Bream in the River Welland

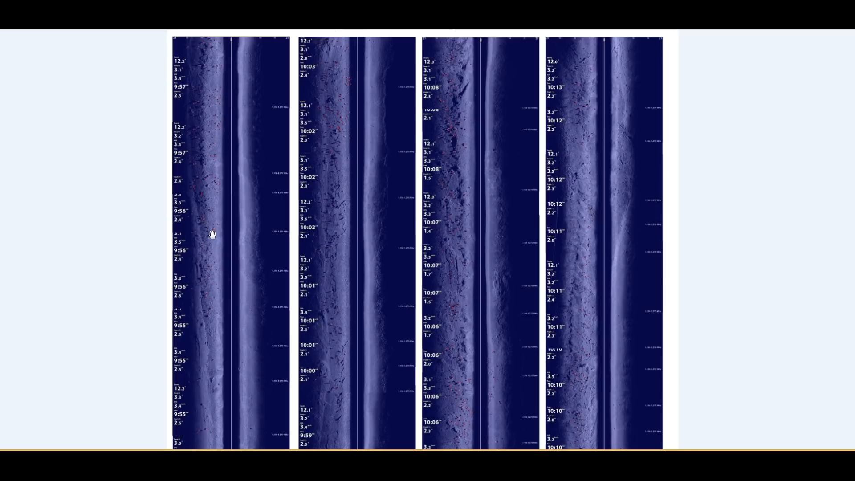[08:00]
what we'll do now is we'll go through and we'll i'll show you the measurement technique we use to measure the fish and id them to show you the bream
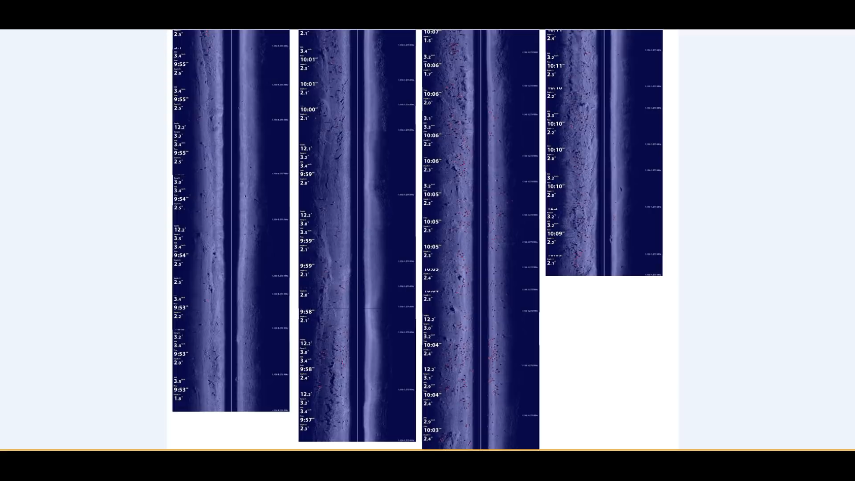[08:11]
okay so now we'll go to the side scan data as we showed you in the survey once we've got that side scan data then what we do is we go back through the shoal and wherever so quietly
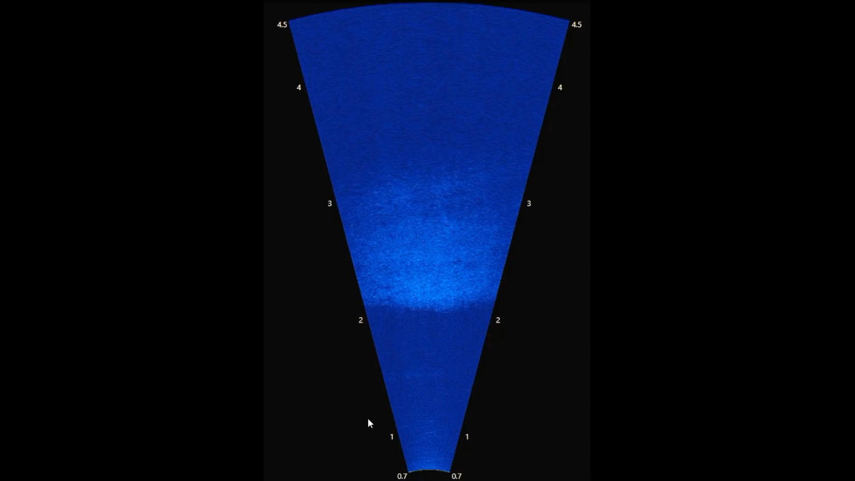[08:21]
just drift through them and let them swim across the front of the multi-beam now this multi is the multi-beam image against the bird's eye view initially and what it does if i press play allows you to see the fish in really high detail and in the software used to process it we can measure them as well so you can see the broom start start to come across the front of the camera and you can see little little white lines appear with little red measurements and that's just measuring the fish you know fairly accurately accurate enough for what you need to do and we can go through and take a sub sample of
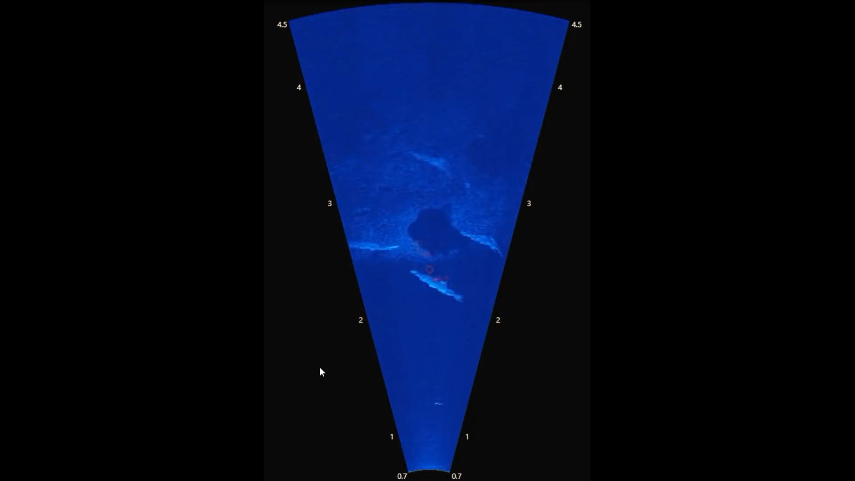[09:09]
and they all get together and there's very good reasons they do that i'm going to explain a bit more later on so you can see quite clearly the bream you can see the shadows really well the thinner rays and you can see how we measure them so once we've got all this data we can put it in a length frequency graph and look at the size of the fish now this is in
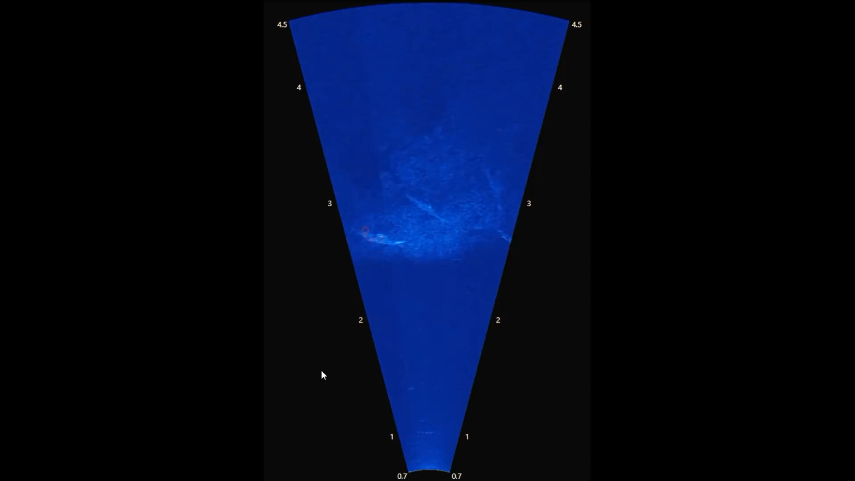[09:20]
standard bird's eye view and what we do after this once we've got enough measurements we kind of roll the camera on its side the same on its side and that gives us some 3d images of the fish that we're surveying and that
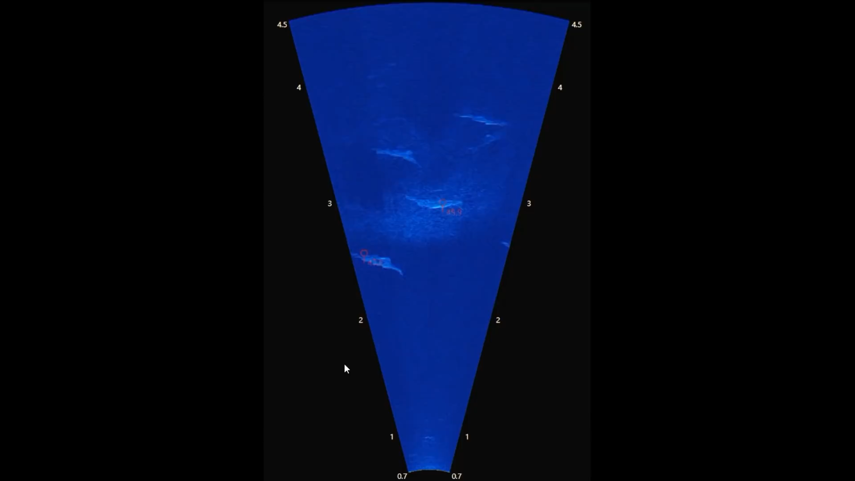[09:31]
allows us to speed shape them really well and we can identify small fish quite well as that we can do tench pike etc and i'll show you some footage for that in a second okay
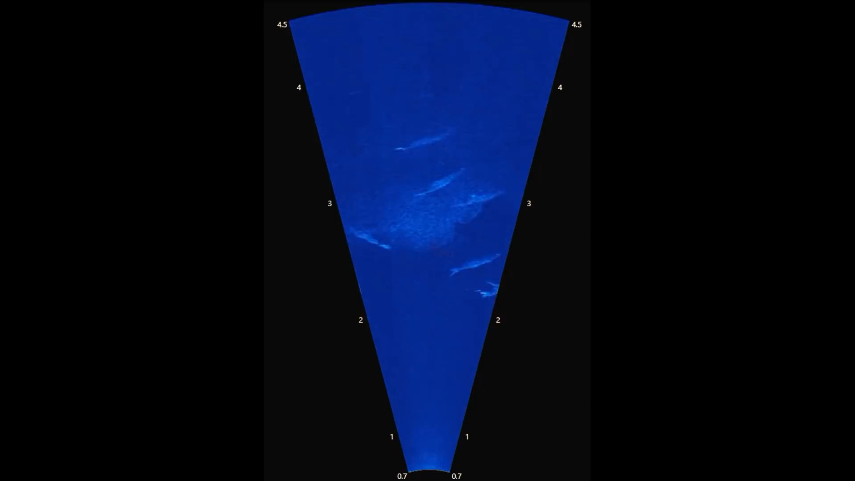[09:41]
so this is that same multi-beam footage you just saw but what we've done now is we've now rolled the sonar on its side so we've changed our perception of the image to looking from above so now imagine being sat on the bed of the river looking directly across and press play this is what we see so you quite clearly see the common broom you
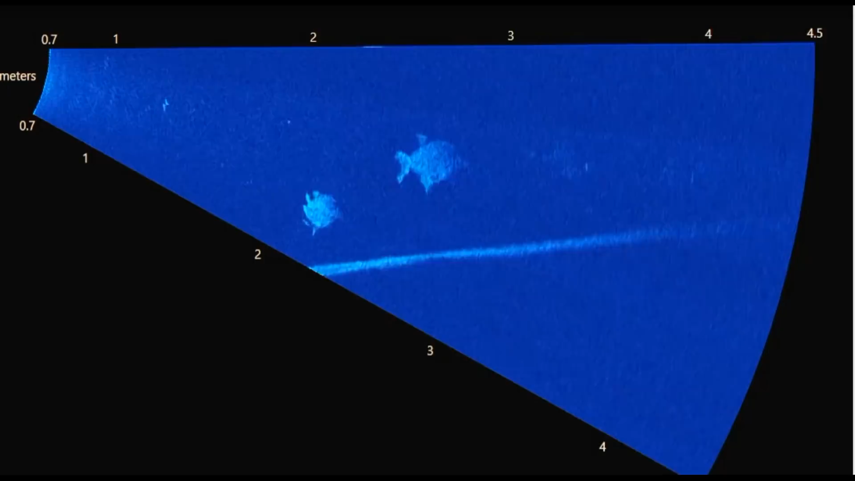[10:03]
can see the big shoulders the thin array the depth of the body and what we do now is effectively go
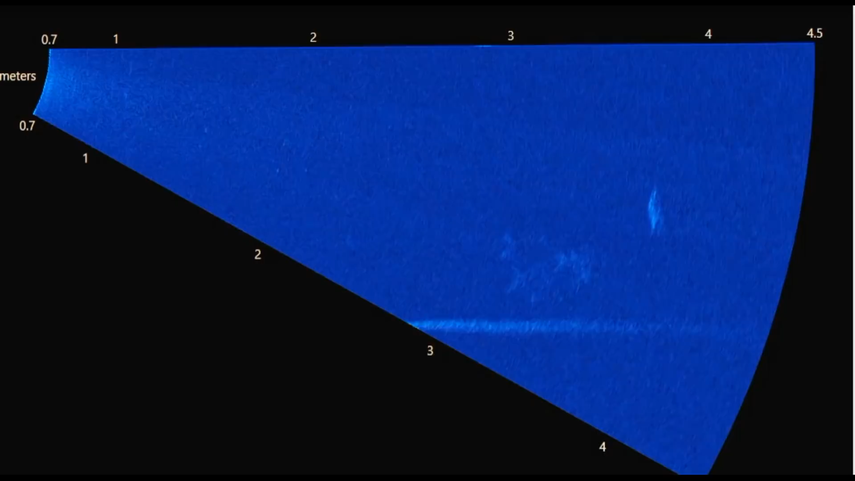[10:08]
for the shoal this is just a small snippet of the footage and we just look out for the species in there and what we tend to find is on the lower well end pretty much that entire shoal we just saw is made of adult broom we sometimes see a few carbon-fem drains but it's just bream in the well
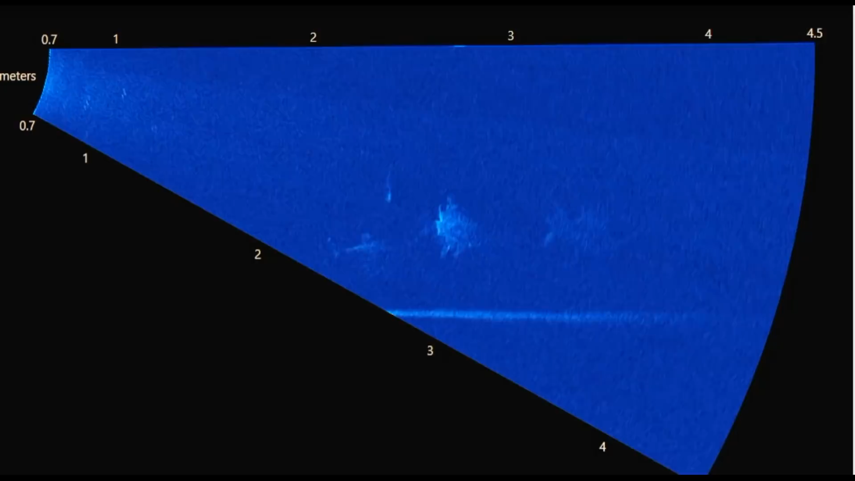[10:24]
end okay this is the processed length frequency